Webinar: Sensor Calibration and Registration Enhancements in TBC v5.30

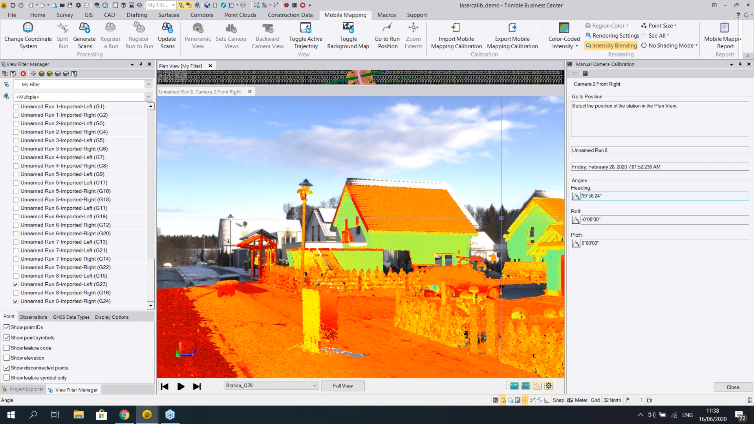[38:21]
and you can see the changing of the overlay immediately in the window of the image and point cloud. So let's say heading would be somewhere there as a first guess. Then we see there's a mismatch on the up and down direction, that would be pitch. And I'm clicking the page down button now. So as you can see, the pitch value is negative at this point. So it's getting closer to the roof line. So it's kind of iteration in the same way as the laser,
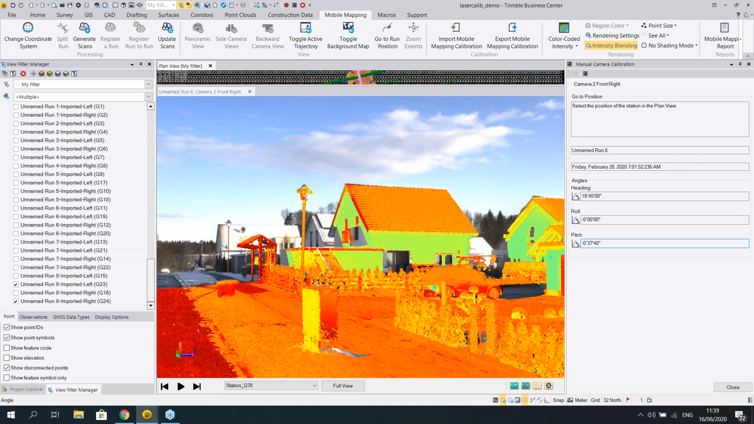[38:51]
only the laser is automatic, but this is something you might need to practice a couple of times to get very used and find the best way for yourself to do this operation.
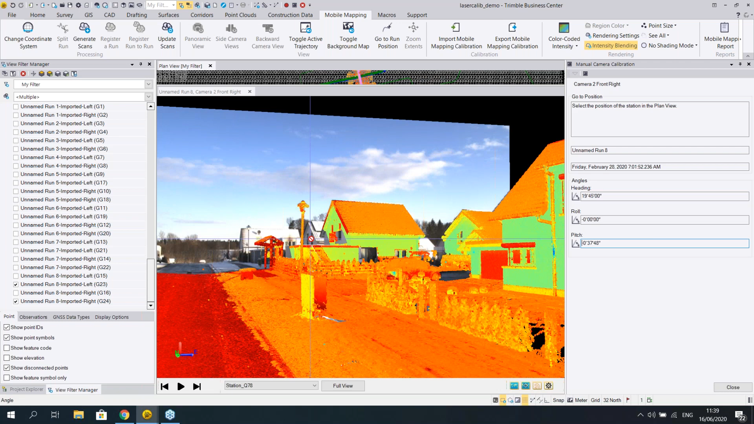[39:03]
The roll angle would be seeing that, so that the left side is up or down, comparing to the right side of the overlay. So that would be a rough calibration. It's not perfect yet, so you might need to spend more time, but I hope you get the idea from this example. And the same idea goes for all of the cameras. It goes for the left front camera, it goes for the back down camera, it goes for the 360 camera.
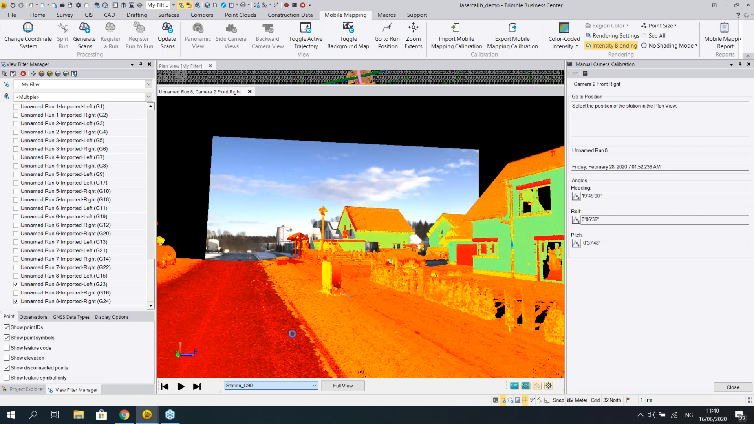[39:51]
But mostly I would expect you to need to use this on the planar cameras, because these are something you can change. And as a reminder, it's always good to check the orientation also on the other locations of the run. so that you are sure that the values match also elsewhere.
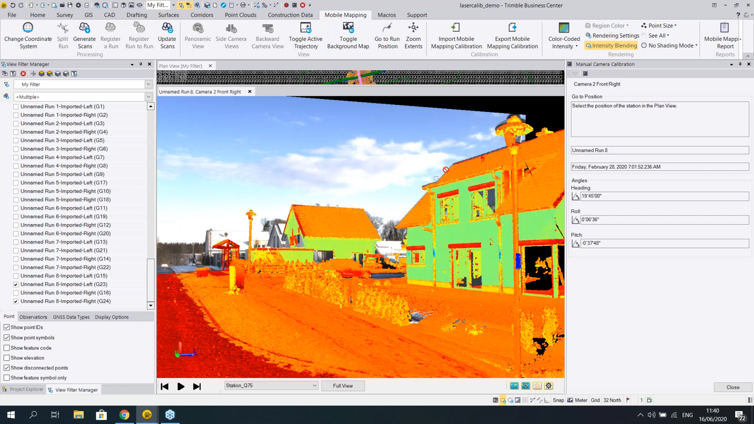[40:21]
So you would want to check the alignment also on other locations and even on the other runs. And these values are stored on the fly, so you can just close the window when you're happy. And similarly, again, in the mobile mapping report, you see the new values.